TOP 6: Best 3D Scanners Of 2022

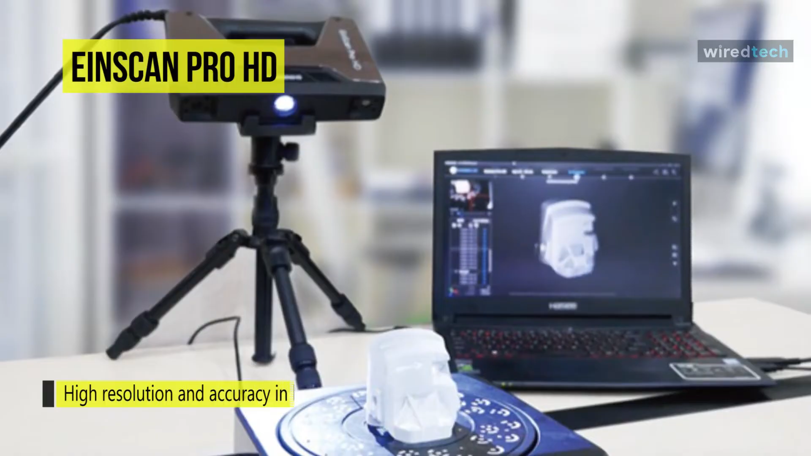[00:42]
versatility and powerful optimizations come together for the ultimate high efficiency it is a reliable